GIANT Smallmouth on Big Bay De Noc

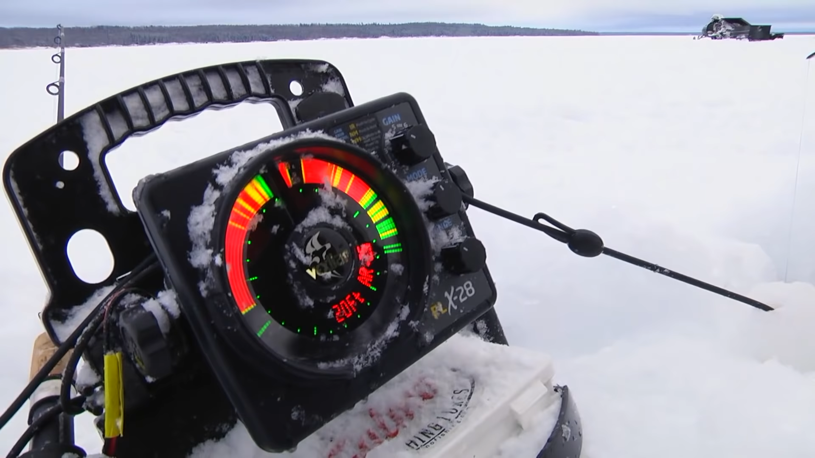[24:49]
The FLX sonar technology changed the flasher sonar world forever with the creation of the FLX-28.